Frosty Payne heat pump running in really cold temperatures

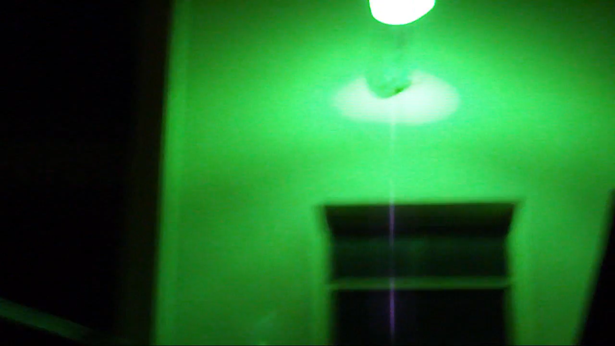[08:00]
And that fuzzing you hear is the mercury vapor light, or sodium light, whatever you want to call it.